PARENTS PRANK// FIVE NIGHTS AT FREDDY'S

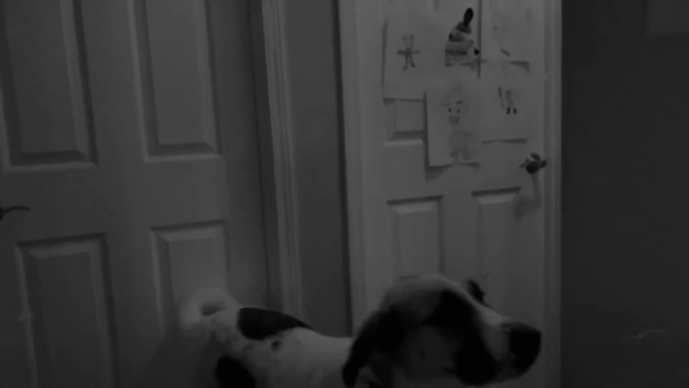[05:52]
come on Tristan come on open the door let's see listen come on oh I'm not having in here
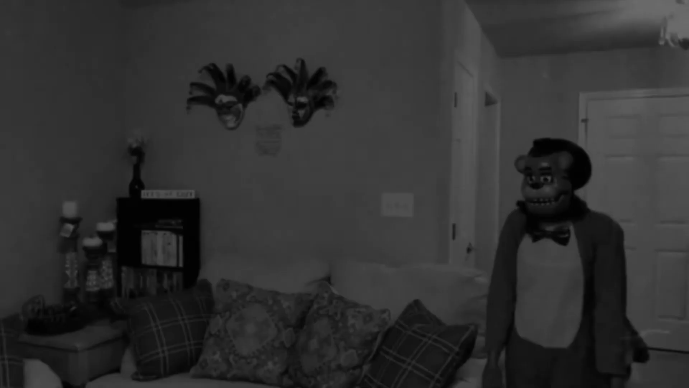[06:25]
mommy I know you're there that's not mommy you sure that is mommy